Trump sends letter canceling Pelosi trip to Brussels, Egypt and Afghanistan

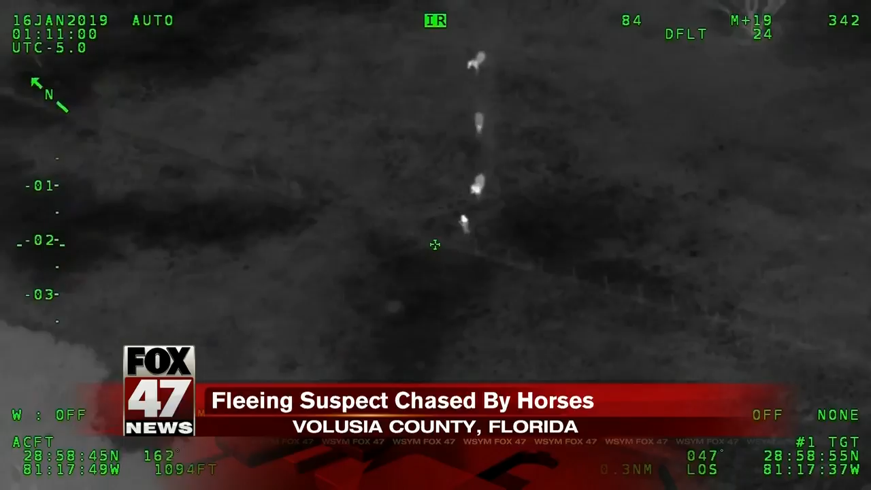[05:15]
You can see the suspect running into a pasture to get away from the cops when he gets chased by three horses. Police were able to catch up to him.